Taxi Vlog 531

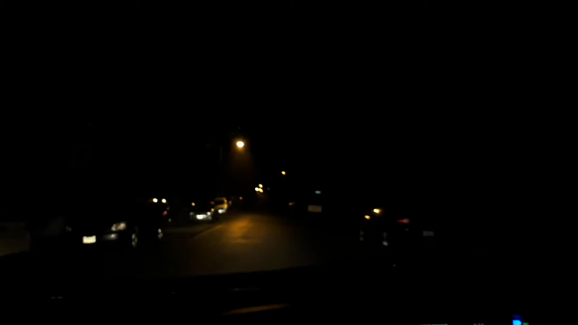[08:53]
It's been an eventful enough night. And, uh, now it's focusing. Hey, there you go. Um, it's been an eventful enough night that, um, I did $350 worth of business. Had, uh, quite a few calls. I didn't have any chance to really take a break all night long. There's the other car.
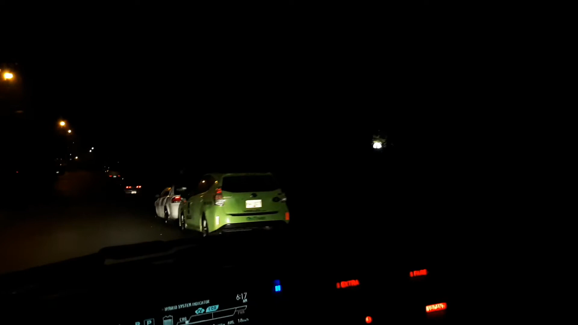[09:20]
A sister car to this one. I haven't had a chance to take a break, really. I mean, I, I watched, uh, some videos and stuff.
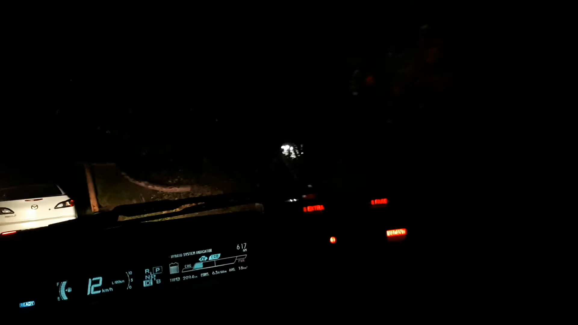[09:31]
And I tried to get through a movie. But I, oh, it's, yeah, we're backing up now. We're backing into the spot here. Uh. Right about here. Something like this. Good enough. Okay, now I got this light in my face again. So I'm probably going to trip over myself on the way home.
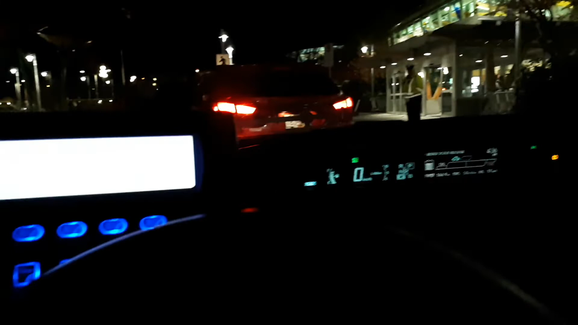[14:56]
Okay, well, we're at the airport.
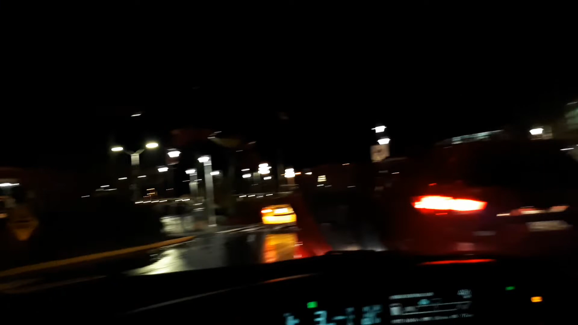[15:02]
And we're leaving this mess that is beginning to happen here. And, what are you doing?
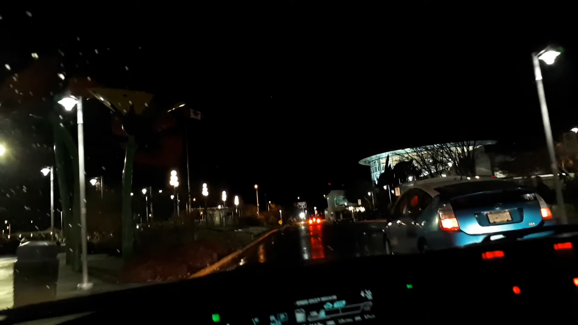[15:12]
There's the flowers. You can barely see them. And, and we're off. I've done all right. I'm in the high 200s anyway.